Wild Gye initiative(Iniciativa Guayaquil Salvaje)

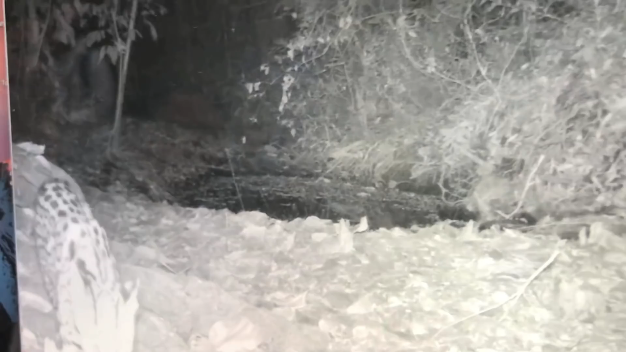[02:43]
ocelote Que es un felino muy atractivo
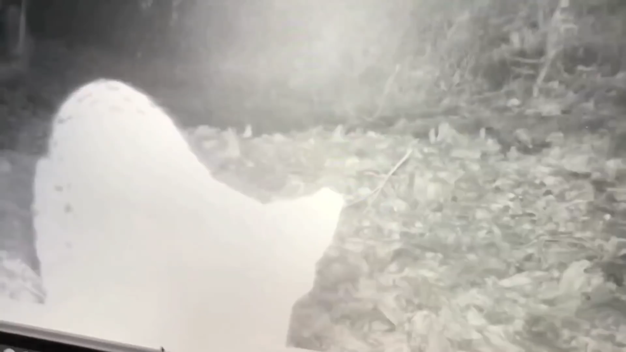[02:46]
Los sajinos que son pecaris o chanchos salvajes